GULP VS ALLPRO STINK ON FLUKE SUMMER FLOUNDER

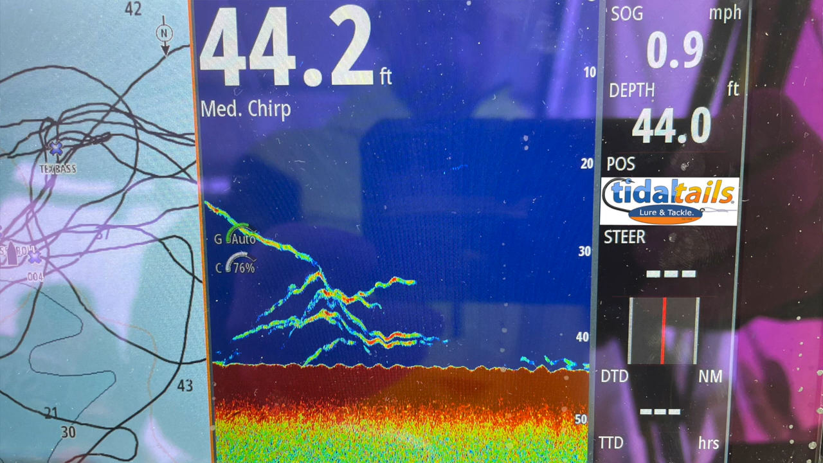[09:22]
On screen: speed 0.9 mph
We're trying to find stack fish where we could drop those spoons.